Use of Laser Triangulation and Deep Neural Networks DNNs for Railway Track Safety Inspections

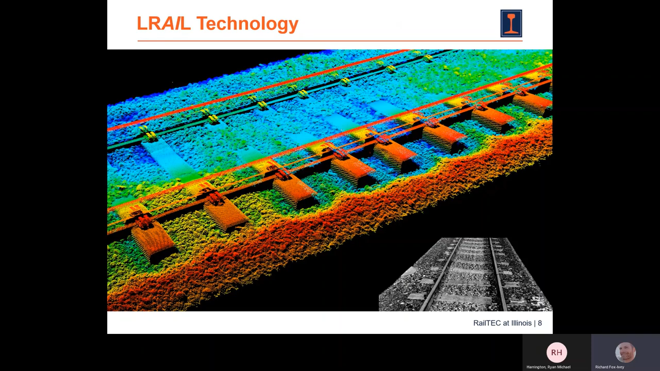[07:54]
hot colors warm colors are high and low colors are shown in cool or low surfaces are shown in in cool colors and then you have a sort of more of just a black and white image from the system showing 3D look to it as well so the system actually when it comes to data collection it's actually grabbing at one line at a time so you have a sensor that is pulsing a laser more than 20 000 times a second and there's